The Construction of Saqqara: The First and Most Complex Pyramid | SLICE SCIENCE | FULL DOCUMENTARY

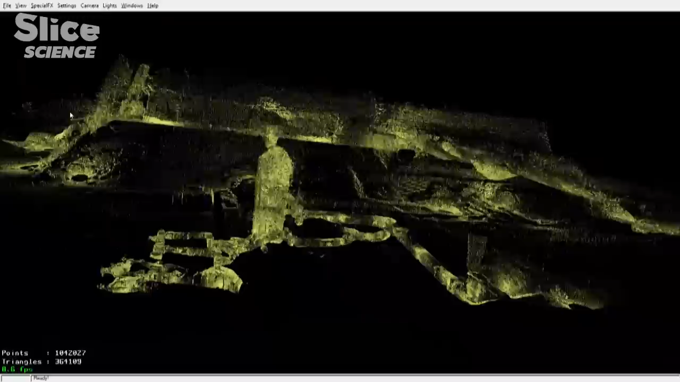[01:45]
For the first time, archaeologists in the field have benefited from new technologies like laser scanners and photogrammetry to uncover fresh clues in this investigation that began 200 years ago. Photogrammetry proves very useful because now you can think about it, look at it, look at it again and again from a God's eye point of view. We're right here at our desktop.
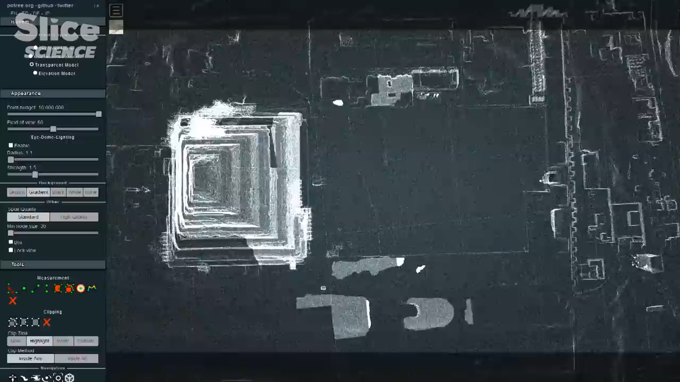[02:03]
Most of the great discoveries happened when we look first from above down. Welcome to Archaeology 2.0.
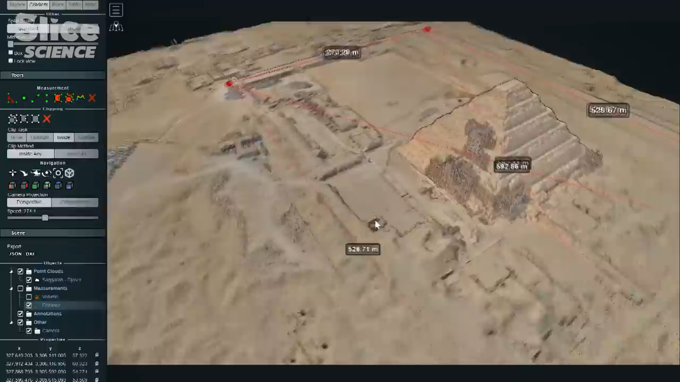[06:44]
These technologies today allow us to measure the pyramid and its surroundings with great precision and visualize it from angles that would be impossible for an archaeologist on the ground,
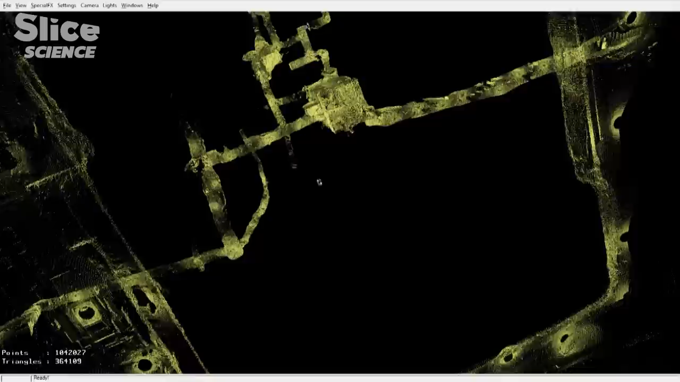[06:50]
allowing us to discover unsuspected new locations.
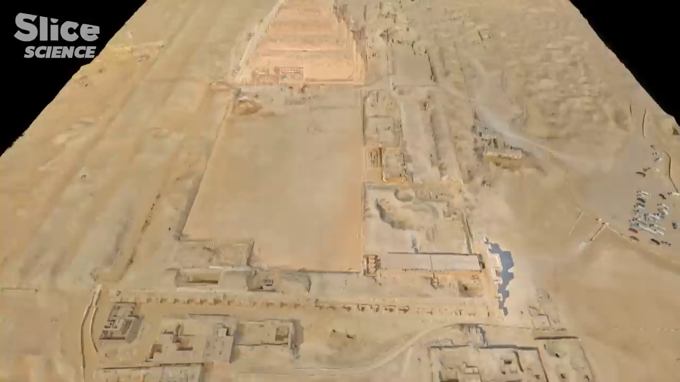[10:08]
The photogrammetric model allows us to measure the exact size of the town that stood around the pyramid of Djoser.
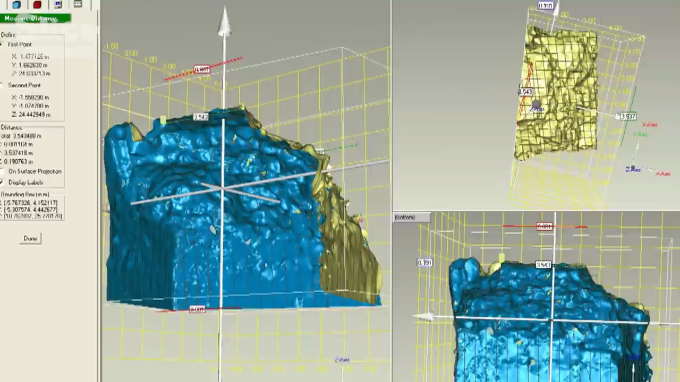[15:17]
The initial result is a cloud of dots,
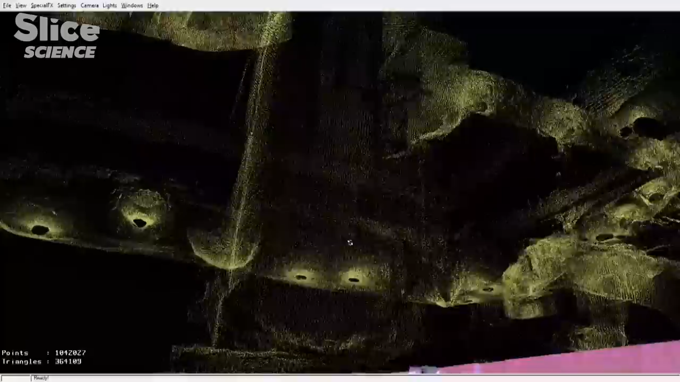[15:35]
The laser is stopped by the surfaces it encounters.
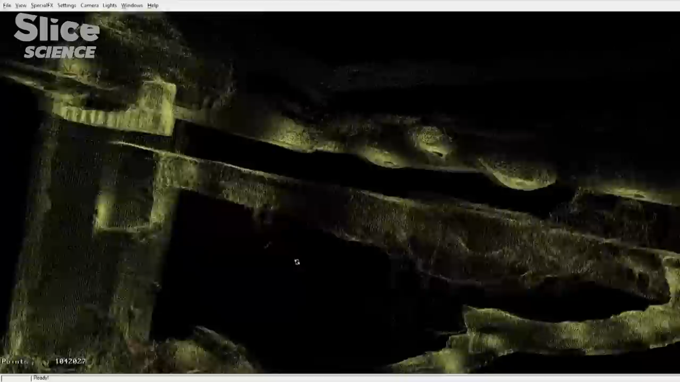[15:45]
It can thus detect fissures that would be invisible to the naked eye.
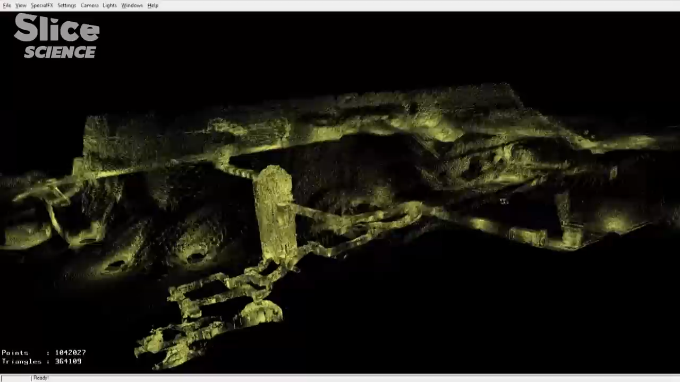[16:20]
And the scan confirmed the intuitions of the first archaeologists who worked on this site.
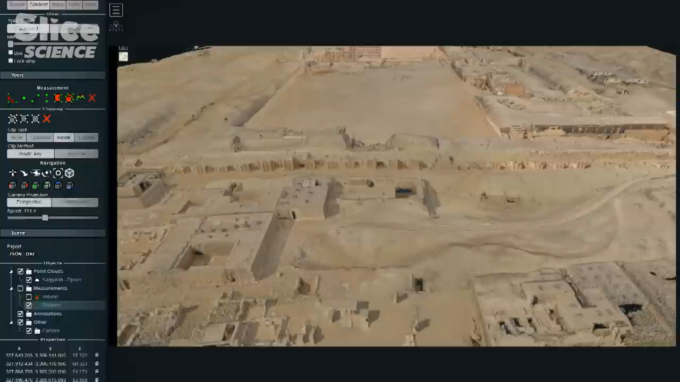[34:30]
And his attention is drawn to the ditch. You know, moving about the point cloud of Saqqara, you can see the moat.
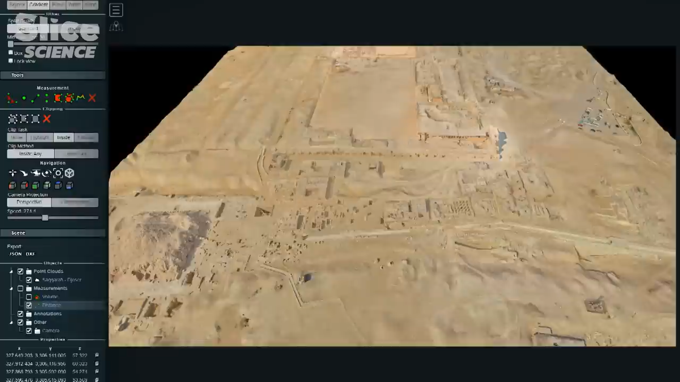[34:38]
This aerial photograph is a one-time still frame. Here we can look at it in different perspectives.
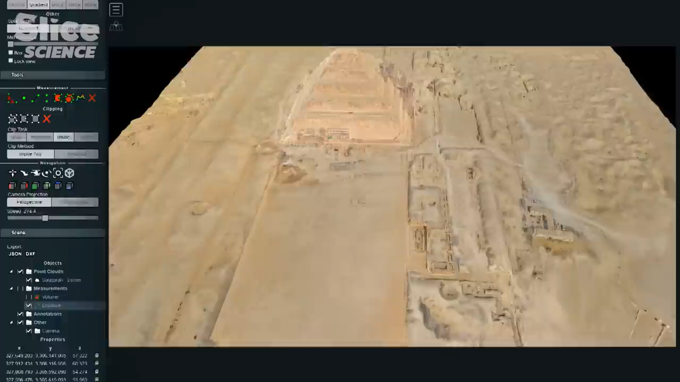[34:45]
It follows the line of the enclosure wall. There seems to be a depression, a linear depression, all around, and it even looks sort of like a paper clip.
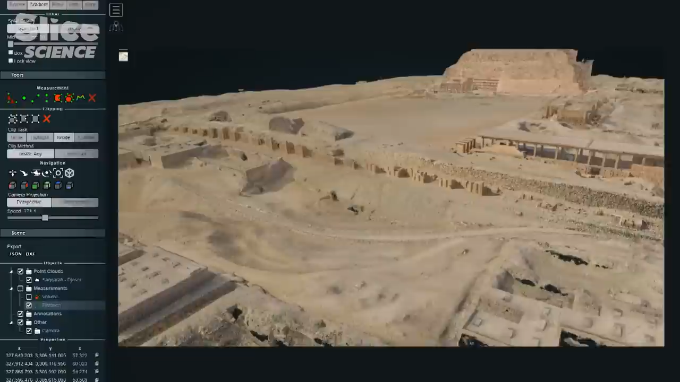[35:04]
So, you know, this allows you to take that kind of landscape analysis. Photogrammetry helps to establish the dimensions of this giant ditch. 28 meters deep, 40 meters wide, and 2 kilometers long.
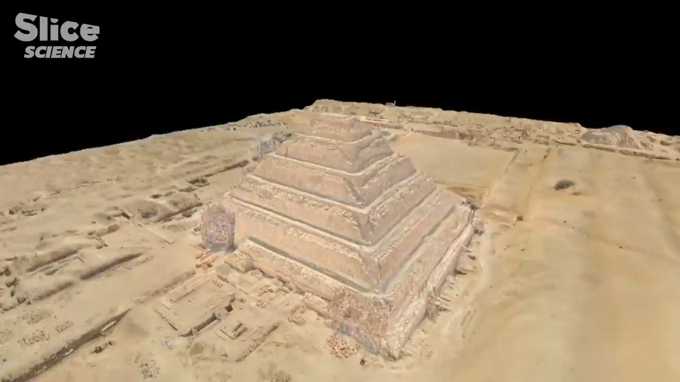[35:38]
This would easily have been enough to build the pyramid, requiring 300,000 square meters along with the burial complex. This ditch probably provided most of the material for the construction of Joseur's steppe pyramid.
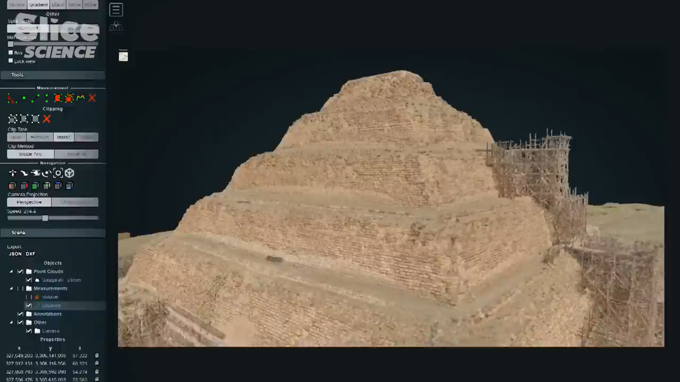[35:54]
Comparative analysis shows that some construction material did indeed come from the ditch.
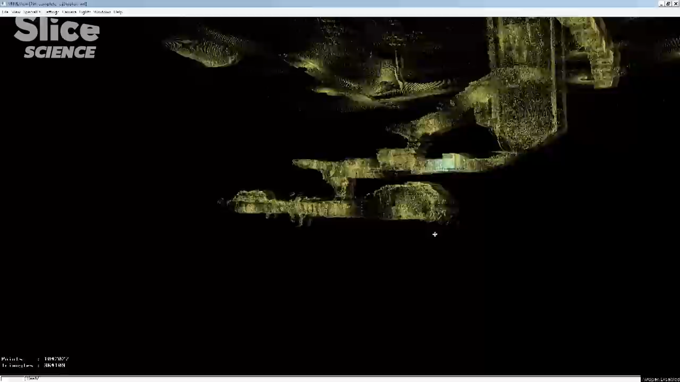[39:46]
This tunnel is much more prestigious. There was a sarcophagus and the walls lined with blocks of stone, which you don't find in any other tunnels.
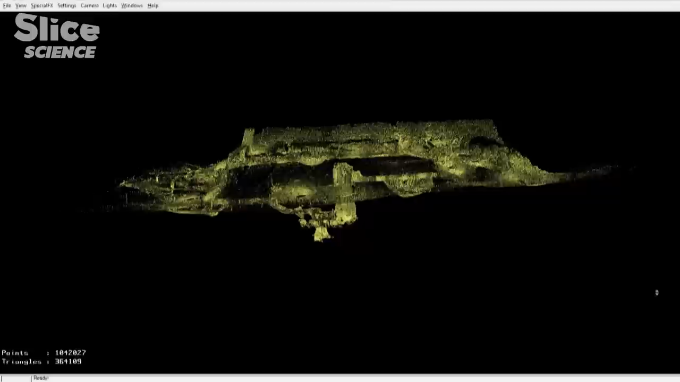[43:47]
The 3D scan reveals that many access shafts had been covered over during the construction.
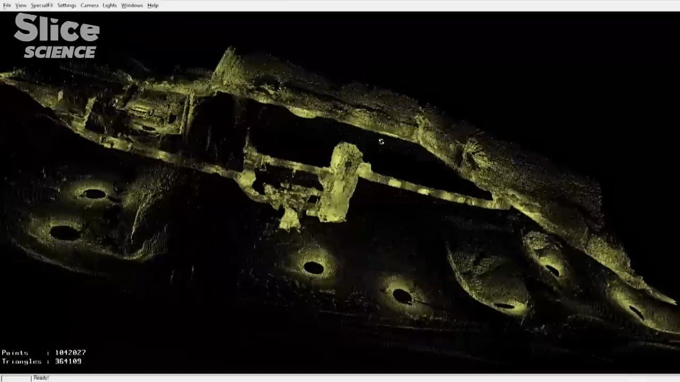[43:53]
And a fresh one dug in the rock nearby.